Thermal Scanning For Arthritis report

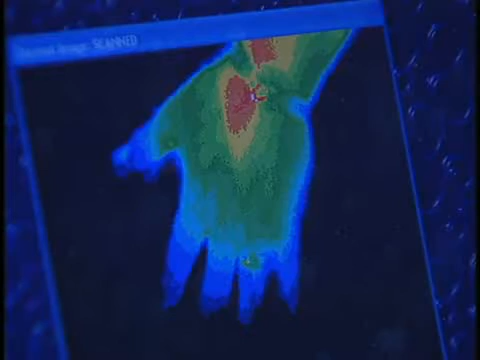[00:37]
The thermal scanner is sensitive enough to detect differences of a tenth of a degree in temperature.